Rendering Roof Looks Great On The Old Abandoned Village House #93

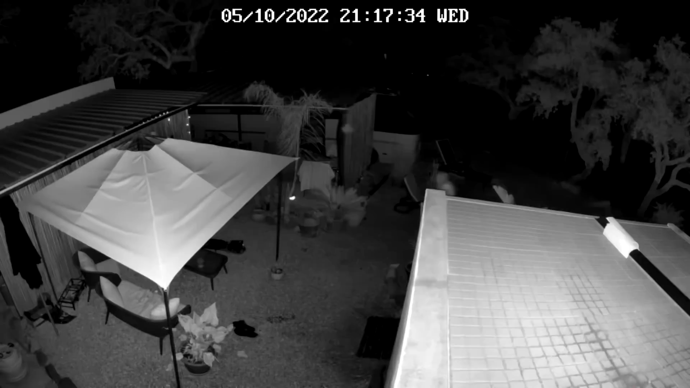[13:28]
The nighttime vision is really good as well. And because of the sensor lights that come on, it just gives me an extra bit of illumination. You can also, because I have a little hard drive that comes with it, and I can just constantly record and record and record, but I can also record and have it on my phone or my iPad, which is really good.